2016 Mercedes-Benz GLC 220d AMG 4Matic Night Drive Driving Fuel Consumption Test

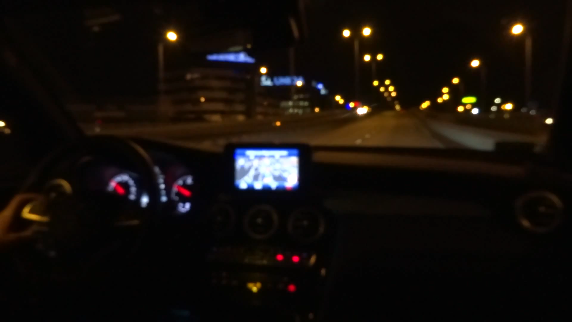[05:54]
Przy takiej prędkości jest bardzo komfortowo Proszę o ograniczenia prędkości Jak byk Zgadza się Tu już trudno przeoczyć, jakie jest ograniczenie prędkości I puszczamy nogę z gazy Jesteśmy w trybie eco I mamy tryb żeglowania
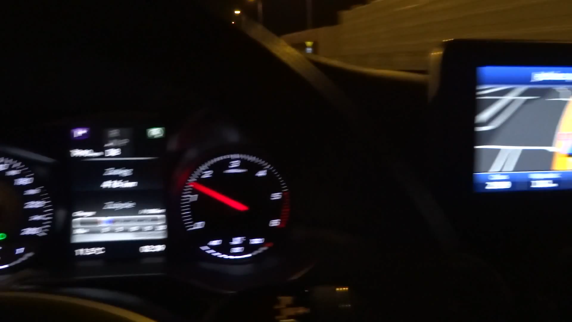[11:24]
Widzicie ile jedziemy Pokazuje mi 90 na godzinę I faktycznie jest 90 Zobaczcie Czyli tutaj nie ma żadnego przekłamania A
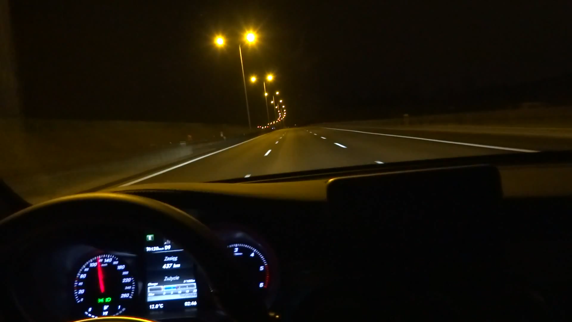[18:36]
I ten dziewiąty bieg Widzicie jakie są obroty Zobaczcie 110 Dziewiąty bieg
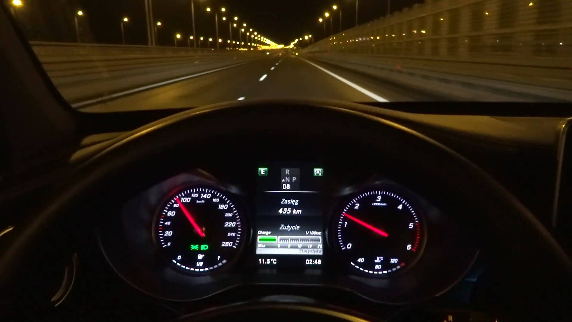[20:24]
Jest potrzebny Wystarczy po prostu Mocniej depnąć Na pedał gazu A teraz kickdown 3 2 1 Kickdown
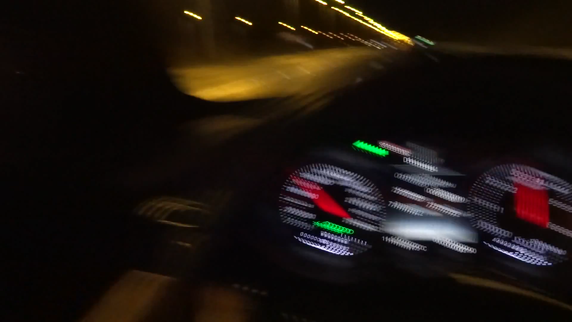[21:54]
Ja niczego Nie chcę upiększyć Ja po prostu pokazuję tak jak jest Jeszcze raz Zobaczcie Jesteśmy w sporcie 3 2 1 Kickdown No jest ten kickdown Dobrze Dobrze sobie radzi
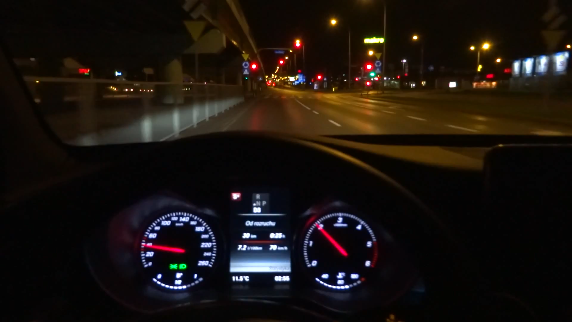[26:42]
Ja z katalogów nie pamiętam jaka jest dokładnie masa własna Nie będziemy gasić silnika Żeby nowy właściciel Start stop wyłączony oczywiście, bo jesteśmy w trybie sportowym Uuuu Auto hold
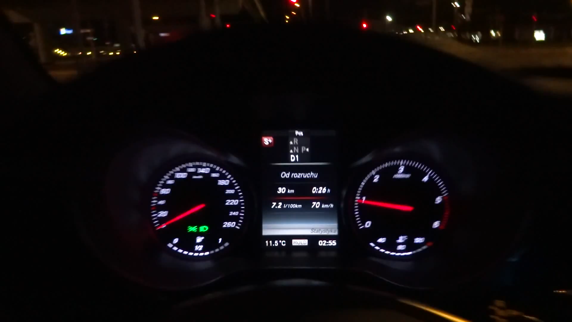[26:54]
No teraz ten silnik słychać, słyszycie? Cicho nie jest Otworzymy szybki No słychać No słychać I teraz nawet czuć takie lekkie wibracje Ale nie wiem, to przez moją ostrzejszą jazdę Takie lekkie wibracje nawet na fotelu I kierownica na szczęście jest zwolniona od wibracji Ale czuję to fotelem Od teraz zakruszyłem